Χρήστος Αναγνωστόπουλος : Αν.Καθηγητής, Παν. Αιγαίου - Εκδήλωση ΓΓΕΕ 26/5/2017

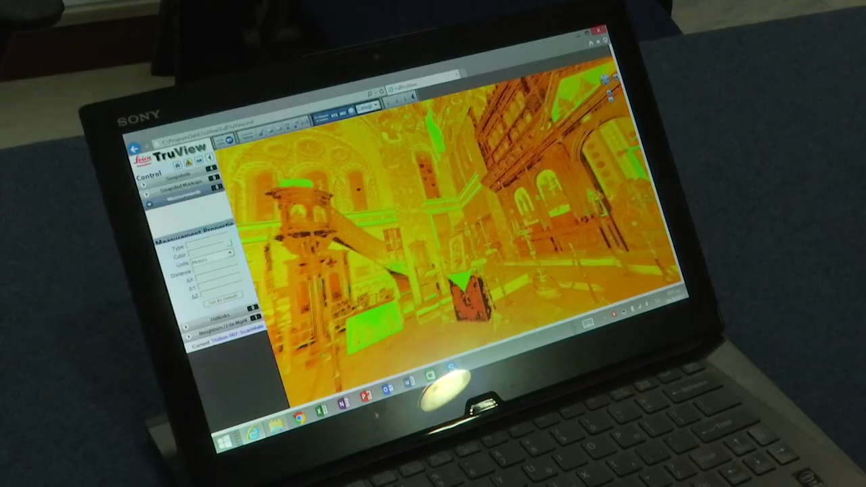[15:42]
να κάνουμε μια ακριβή αποτύπωση εσωτερικού χώρου αλλά και να δείξουμε πώς μπορούμε να διασώσουμε
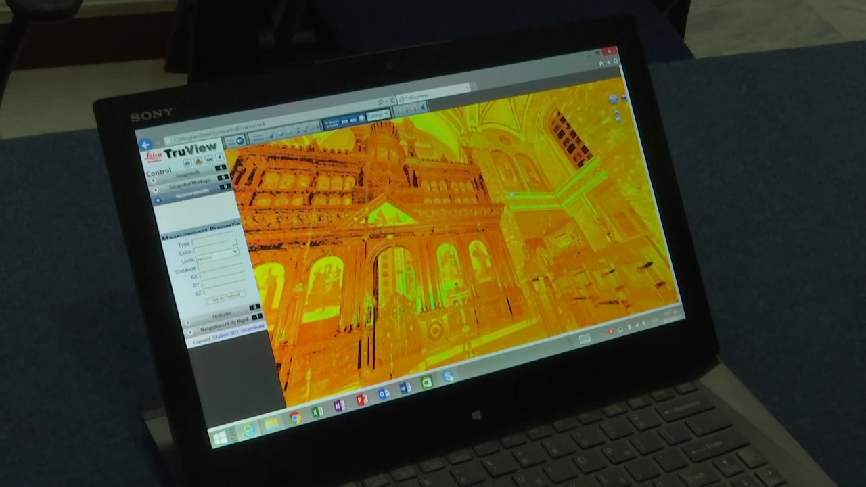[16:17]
σε άτομα τα οποία είναι μακριά από το χώρο το οποίο βρίσκονται Εδώ είναι η εσωτερική αναπαράσταση του ιερού ναού Αγίου Θεράποντα στη
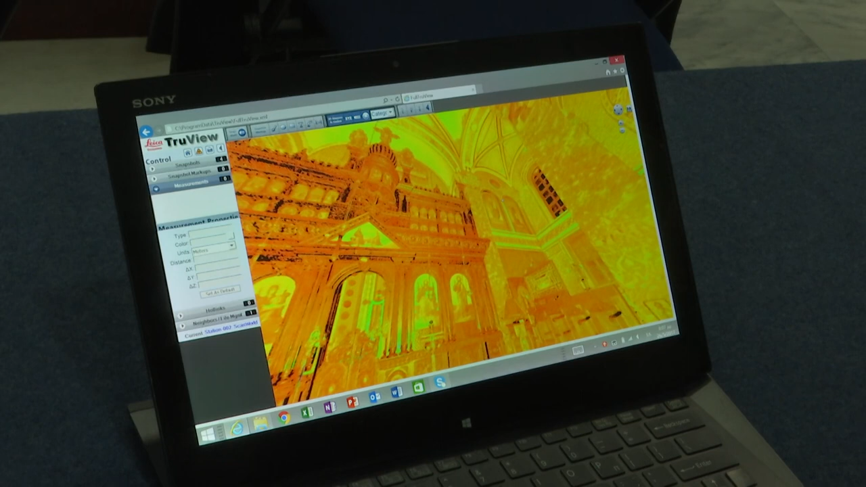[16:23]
Μητυλήνη όπου με χρήση ενός τριζιάσα του Σαρωτή έχουμε καταφέρει να αποτυπώσουμε ακριβώς πώς είναι ο ναός και με σκοπό αργότερα να
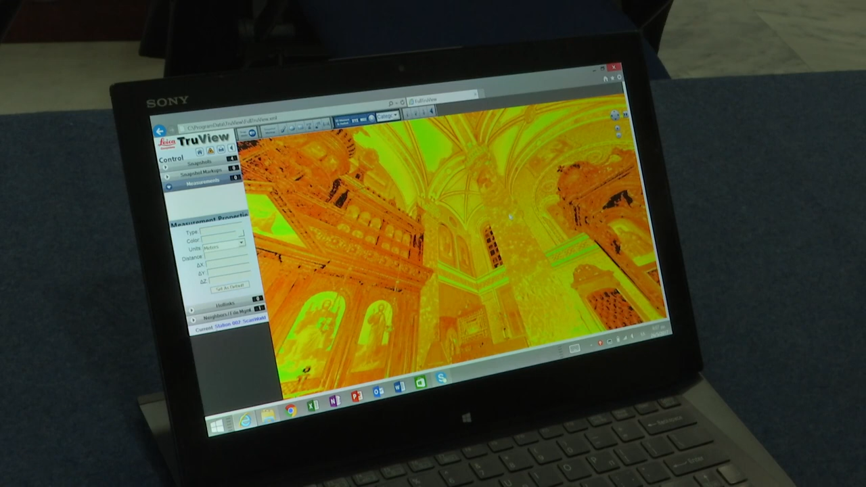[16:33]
προσθέσουμε και πραγματική υφή έτσι ώστε να έχουμε το τριζιάσα το μοντέλο στο
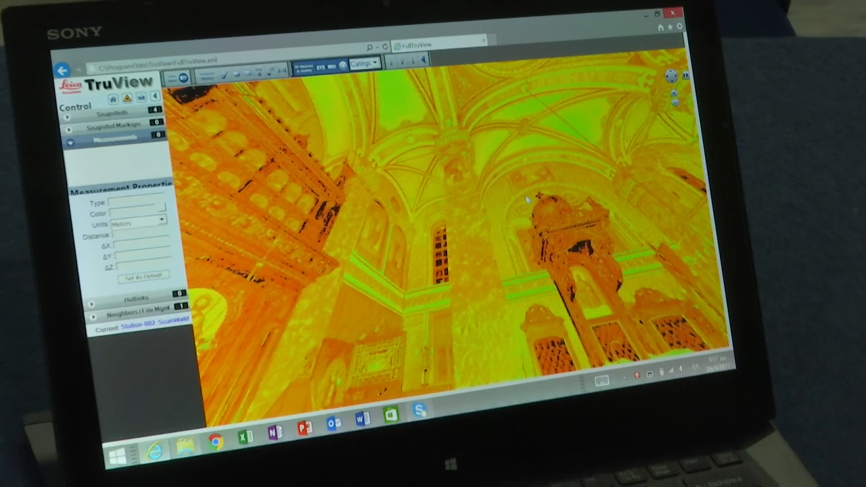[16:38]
εσωτερικό μέρος του ναού με πολύ μεγάλη ακρίβεια τριζιάσα το μοντέλο τριζιάσα το μοντέλο τριζιάσα το μοντέλο αργότερα να είχε